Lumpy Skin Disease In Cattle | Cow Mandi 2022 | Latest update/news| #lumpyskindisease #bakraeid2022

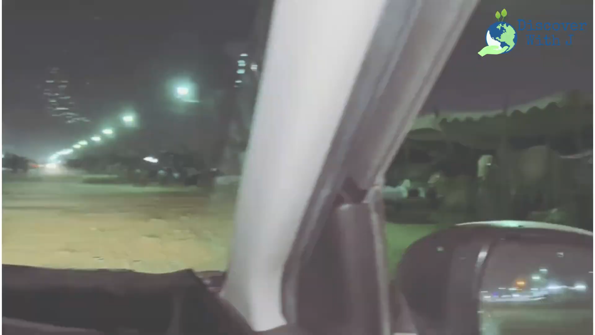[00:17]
वीआईपी ब्लॉक में घूम रहा हूँ और मंडी की सिचुएशन ये है कि जानवर सारे बैठे हुए हैं,
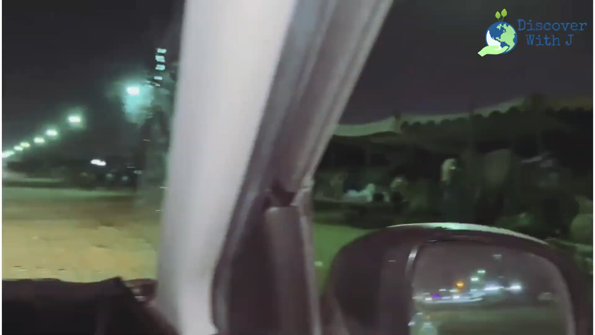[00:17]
कोई कस्टमर ही नहीं है। इवन के होटल में भी रश नहीं है।
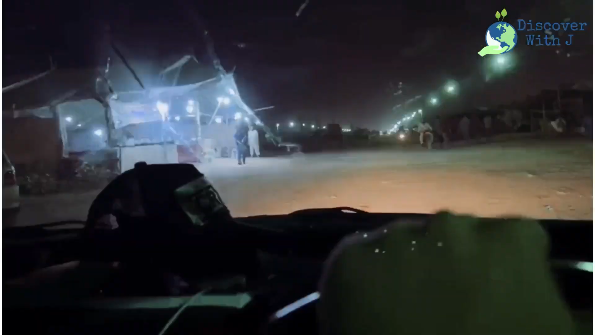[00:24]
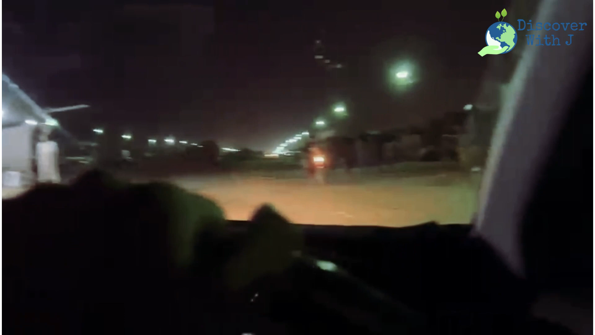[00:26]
ये ब्लॉक 7 के अंदर आते हैं, गेट है बड़ा मशहूर डबल डोर है रूफी बर्ड सिटी का।
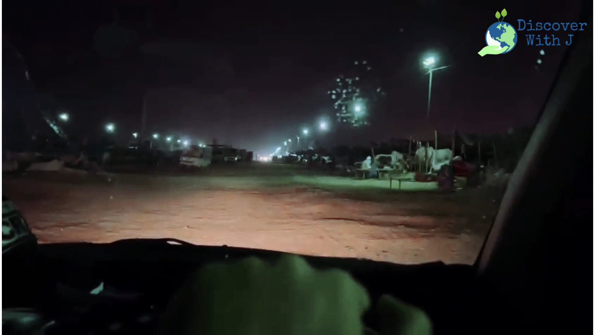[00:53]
और यहाँ पे ये जानदार बुली घूम रहे, बुरा
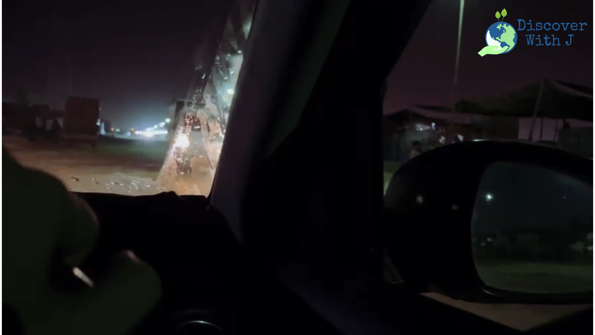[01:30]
लेकिन मेन एग्जिट रोड है ये 7 नंबर गेट और गाड़ियां खाली हैं, सन्नाटा है। इवन की गाड़ियां भी नहीं है मंडी में। रोड कंटिन्यू है, हाल आप देख सकते हैं।
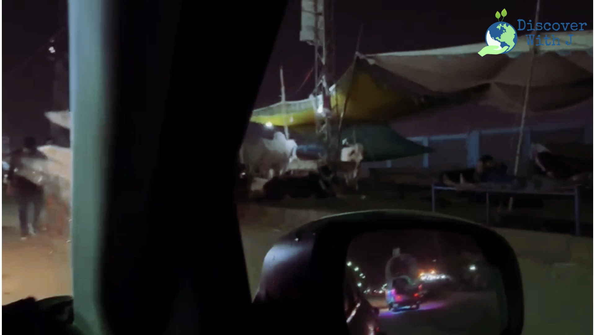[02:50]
थोड़ी देर बाद एक जानवर मुझे दिखा है चढ़ा हुआ शुरू की। यहाँ पे भी कुछ कस्टमर हैं,
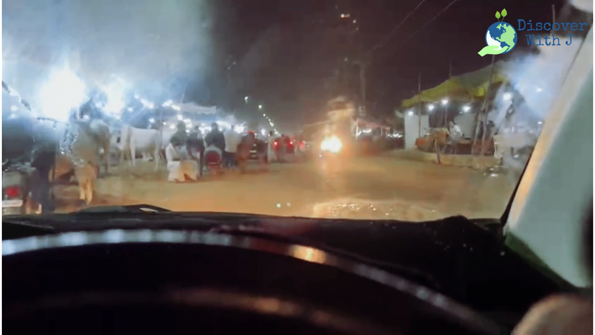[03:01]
यहाँ थोड़ी चहल पहल है, जानवर खोला हुआ है इन्होंने।
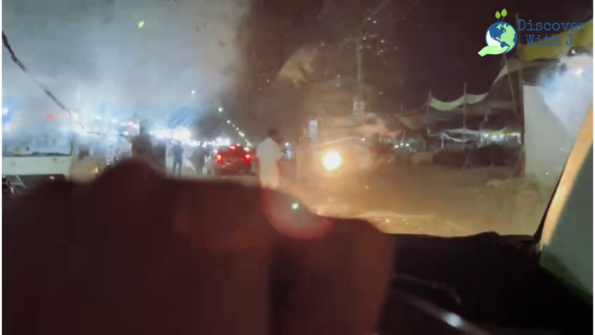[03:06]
ये फ्लो अच्छा लग रहा है मुझे, थोड़ा बेहतर है।
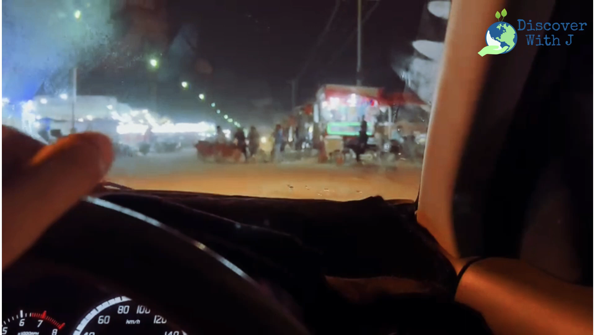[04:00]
कि मेन जहाँ पे ट्रैफिक होता था वहाँ पे ये हाल है।
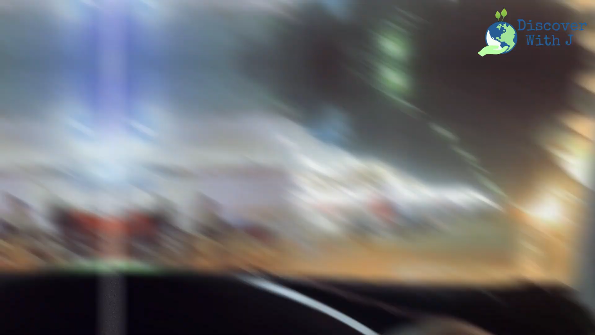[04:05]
नंबर गेट से सीधा अंदर आते हैं, ये वो वाला रोड है,
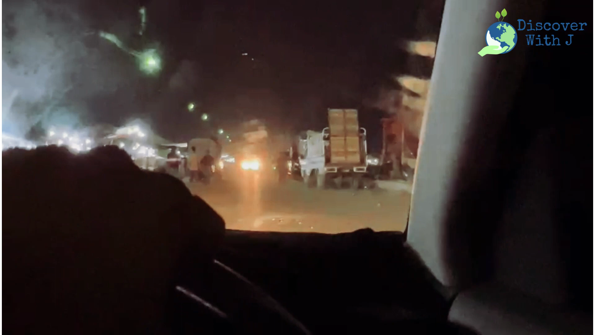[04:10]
सन्नाटा है बिल्कुल। सुबह के तकरीबन 5:15 है। कस्टमर तो दिख रहे हैं लेकिन इतने कस्टमर से कम जो है ना वो ज्यादा वो देखने वाले दिख रहे हैं जो
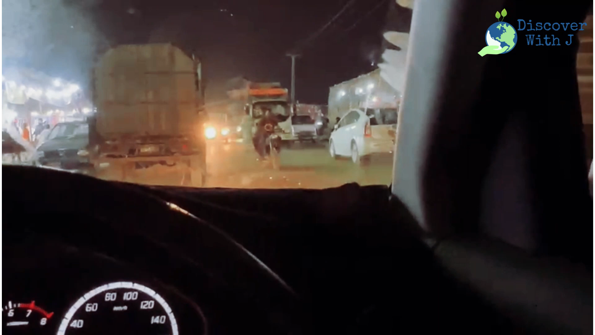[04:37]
शॉप करने के लिए आते हैं, मंडी घूमने के लिए आते हैं, एंजॉय करने के लिए आते हैं।
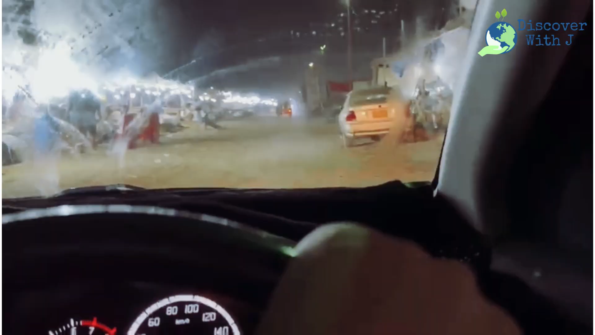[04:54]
कोई बंदा बात करने को राजी नहीं है, कह रहे हैं कि भाई क्या बात कर रहे हैं, कोई जानवर ही नहीं दे रहा है।
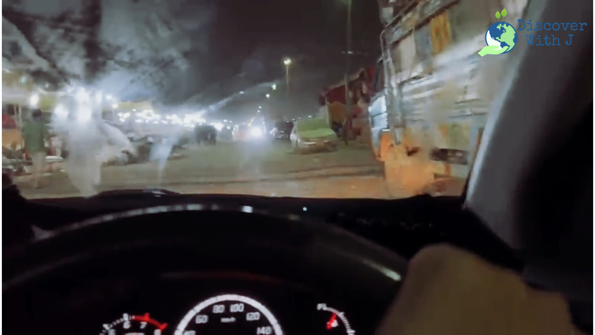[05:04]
ये बड़ी मशहूर स्ट्रीट है कुरैशी स्ट्रीट,
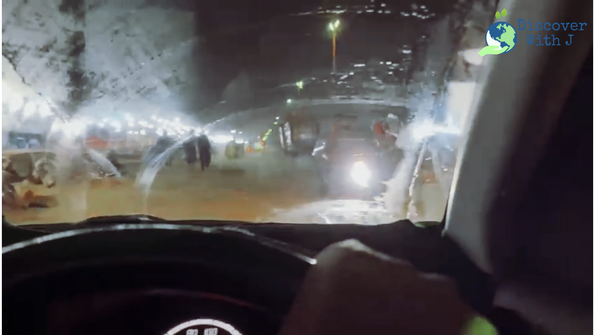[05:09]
कुरैशी पट्टी कहते हैं इसको, लेकिन अब ये मिक्स हो गई है,
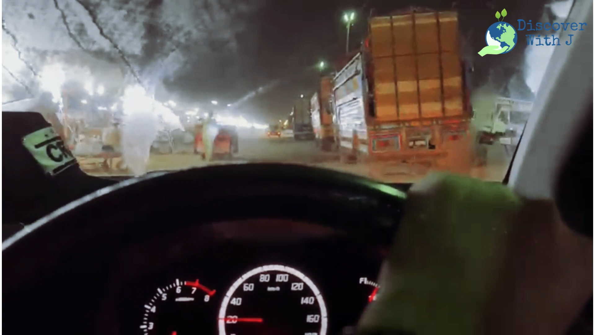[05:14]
इसमें पंजाब के लोग भी बैठ गए हैं और